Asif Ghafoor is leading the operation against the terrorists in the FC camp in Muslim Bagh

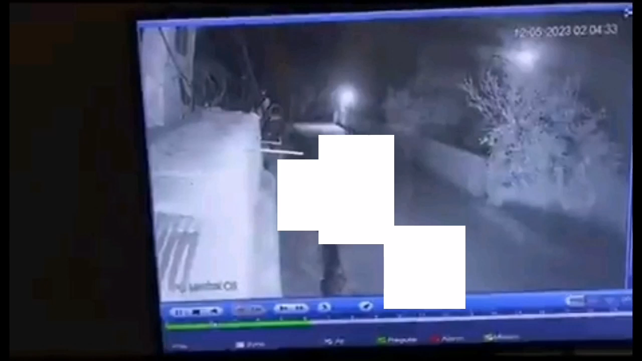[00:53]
ایسے زیادہ بھی ہو سکتا ہے اب یہاں پر انہوں نے سب سے پہلے پاکستانی فورسز کو نشانہ بنائے یہ پاکستان کے انٹیلیجس کے داروں کی بہت بڑی نکامی ہے اور یہاں پر یہ پاکستانی فورسز کی بہت بڑی نکامی ہے کیونکہ دہشتگرد یہاں پر داہل ہوتے ہیں اور یہاں پر یہ پاکستانی فورسز کو کافی